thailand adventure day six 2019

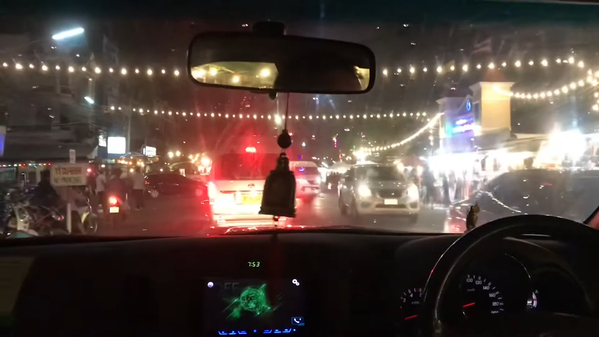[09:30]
Okay, we just made it to a giant night market.